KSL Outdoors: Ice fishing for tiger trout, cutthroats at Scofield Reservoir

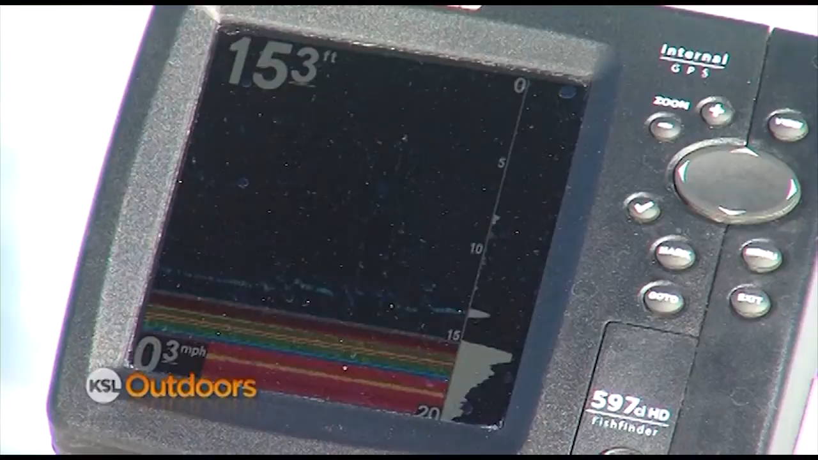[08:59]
On screen: speed 0.3 mph
YOU SHOULD USE A FISH FINDER TO SEE WHAT DEPTH THEY'RE COMING IN AT.